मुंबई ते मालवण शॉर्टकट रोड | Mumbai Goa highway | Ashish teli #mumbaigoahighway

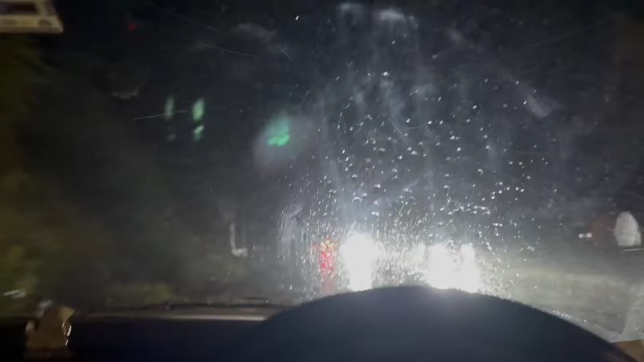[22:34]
काय रे या पाऊस भरपूर आज ना, मॉप पाऊस मॉप, अक्षरशः काहीच दिसत नाही. कंटिन्यू 2-3 तास झाले. उद्या दहीहंडी गाजवतलो. संगमेश्वर असून अक्षरशः होडी चालला होता.
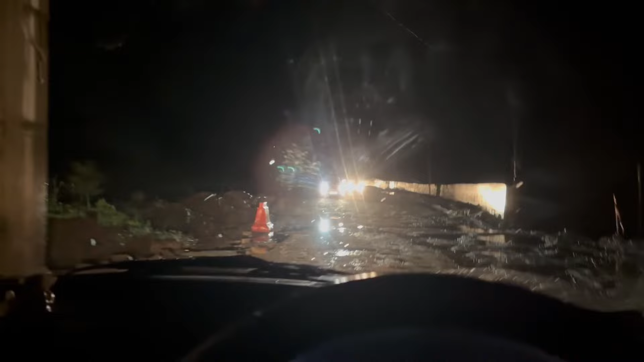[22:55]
होडी कडे कडे कडे कडे कडे कडे कडे कडे कडे अक्को माणूस झोपत एवढे घंटे आहेत.
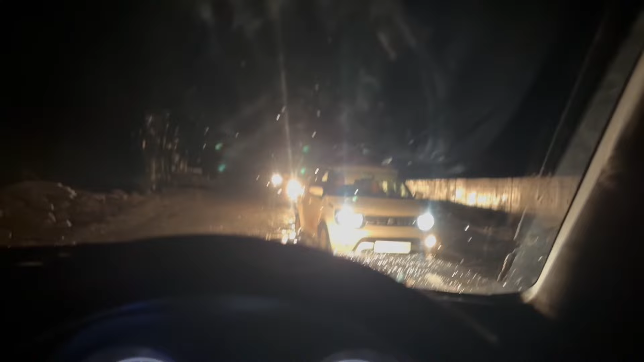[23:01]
गाडी लागली 20-20 स्पीडला पण नाही, एवढे माझे खड्डे आहेत.
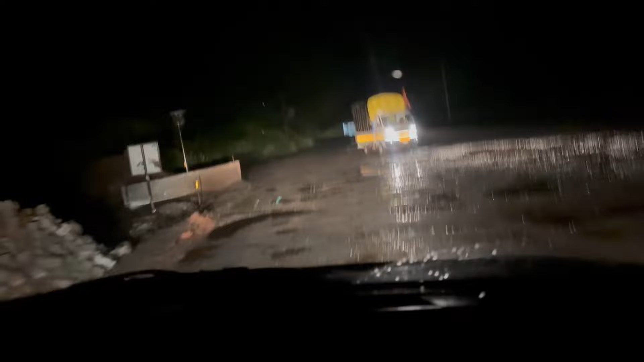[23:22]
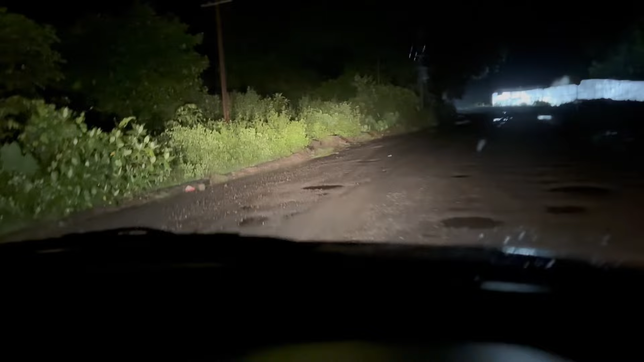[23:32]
किती खड्डे आहेत बघा, माणूस झोपत एक नक्की, रस्तो किंवा नदी हडे येईल. कशी गाडी चालवायची सांगा तुम्ही. आता आम्ही आता पोचलो संगमेश्वर मध्ये. संगमेश्वर मध्ये एसटी डेपो, तिथून लेफ्ट घ्यायचा.